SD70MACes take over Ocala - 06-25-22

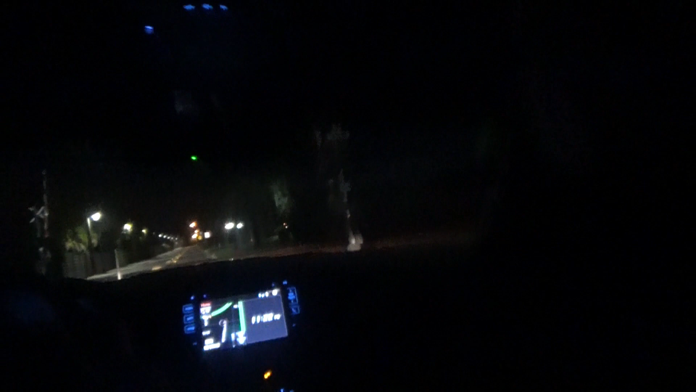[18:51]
Just check signals to be safe, all red, so we got nothing coming.